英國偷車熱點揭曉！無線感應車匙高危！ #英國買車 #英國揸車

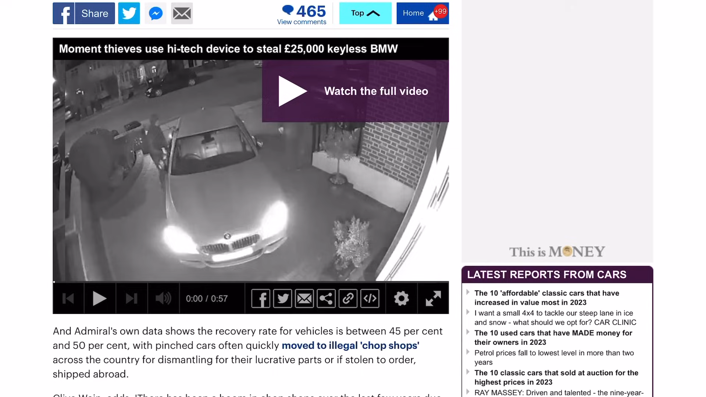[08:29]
去你们可以看到有戴图举起手这有两个戴图一个举起手一个不知什么装置在车主屋的门口就好像走来走去好像在掃描着他就是掃描一下会不会车主把车匙放在家屋的外